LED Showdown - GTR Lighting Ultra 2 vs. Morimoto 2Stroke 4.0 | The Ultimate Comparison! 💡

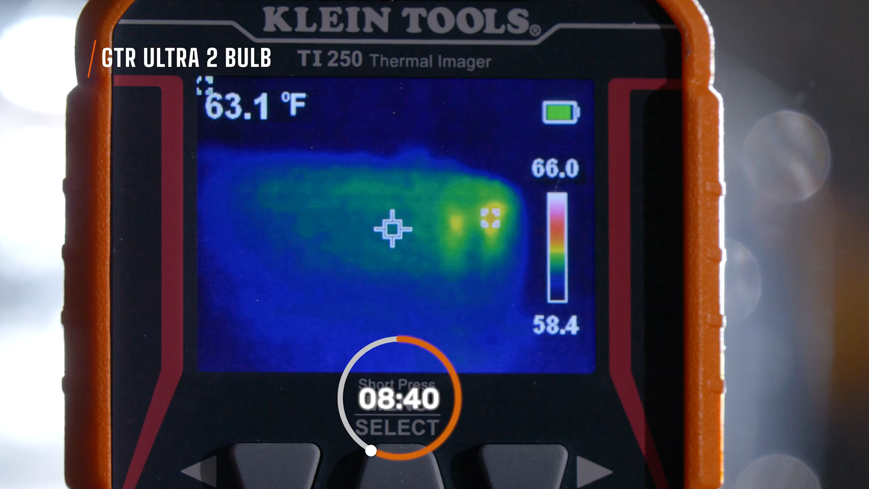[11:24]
On screen: spot 63.1°F
I did this little test inside the studio right here on the table where I left it on for 15 minutes to see just how hot the headlight housing got. With the Ultra 2, this is what it looked like after 15 minutes.
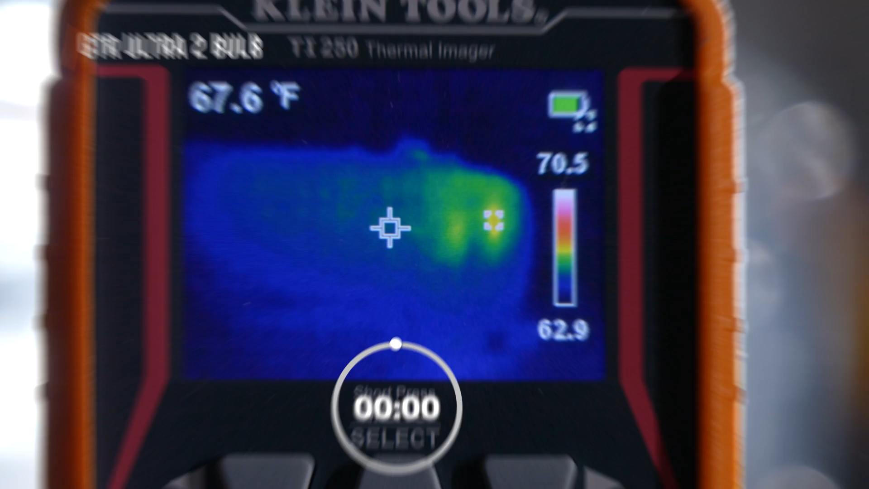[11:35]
On screen: spot 67.6°F
And when I did the two-stroke 4.0 bulb, it got to be about the same temperature.
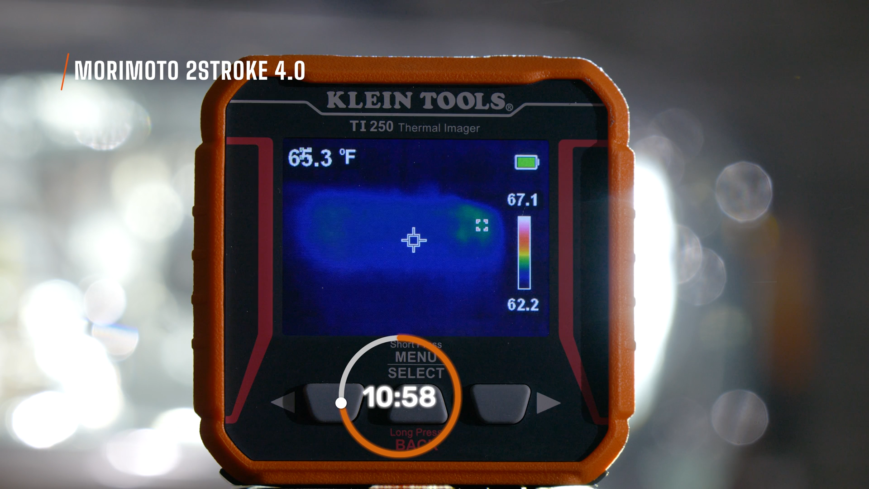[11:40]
On screen: spot 65.3°F
As you can see, if you look closely at that screen, you will notice that the circulation of the heat was better on the 4.0, but it just simply did not get hot enough. Like if you compare this to a halogen bulb,
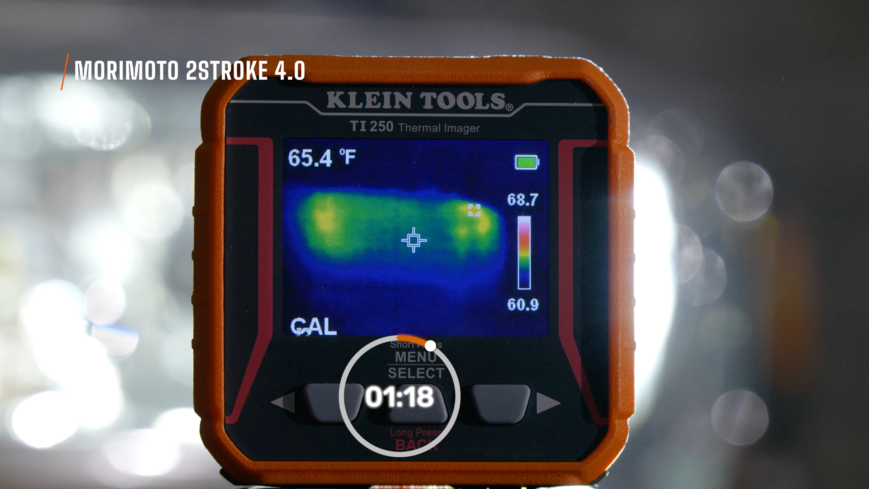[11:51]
On screen: spot 65.4°F
the original bulb that you're probably upgrading, it gets like 200, 300 degrees.
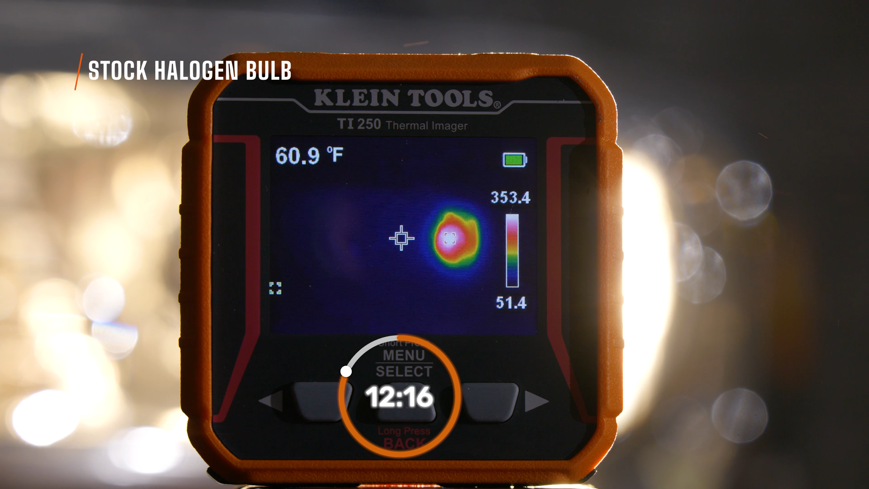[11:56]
On screen: spot 60.9°F
That was extremely hot and that will melt snow when you're driving around.